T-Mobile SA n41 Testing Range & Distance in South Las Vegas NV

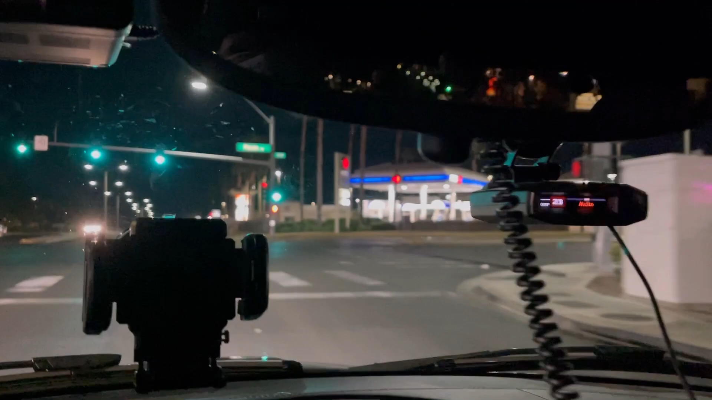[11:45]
okay we're crossing pecos road by 19.8 so that's how much we lost already in the speed
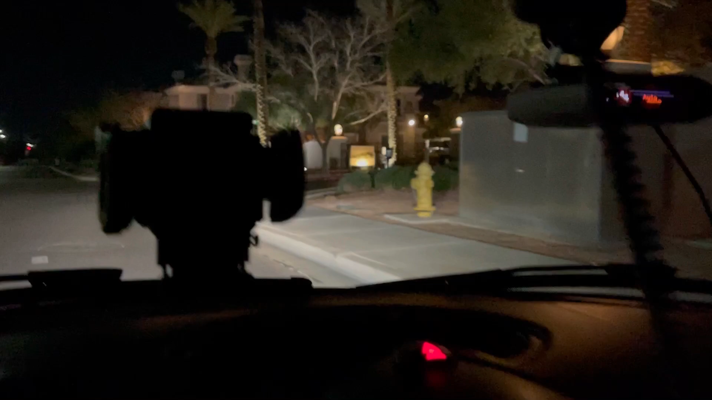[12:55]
the corner of thayer avenue and east windmill lane so now let's do